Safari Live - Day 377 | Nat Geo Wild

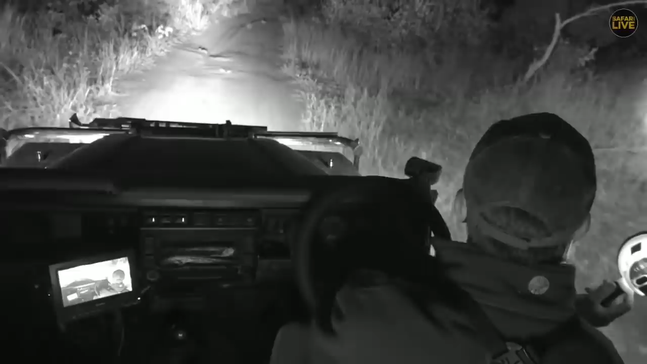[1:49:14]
Thanks very much. We continue on. Our cheetah have gone into the thickets away from quarantine.
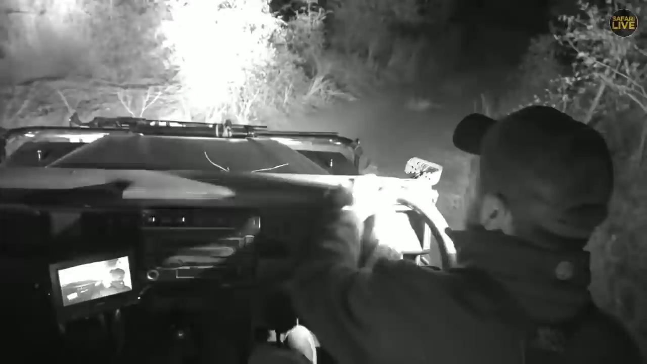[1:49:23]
So we've decided to leave them and we'll see if we can follow up on them in the morning. So now what we're going to do, because it is was my original objective for the afternoon, was to try and find you Tingana. So we're going to head around the corner here, around Galago. This is kind of where he was headed. Hosanna was here this morning or this afternoon, then he moved away. We found him.